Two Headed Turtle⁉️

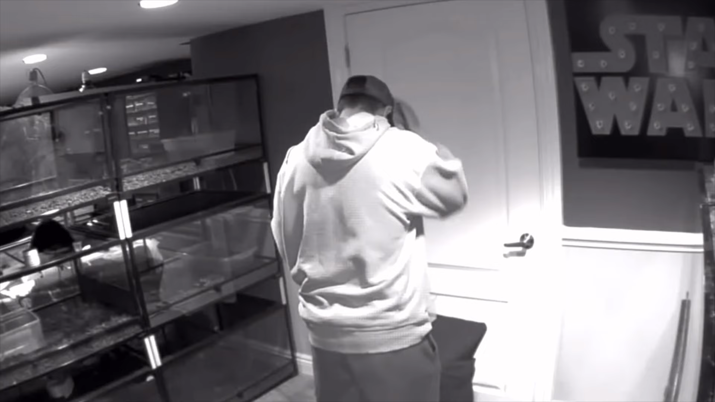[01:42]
completely extended when i picked up the turtles both the heads were completely limp until i noticed that one of the heads actually took a small breath that's when i run off here and start doing cpr on adult turtles the only way to actually do cpr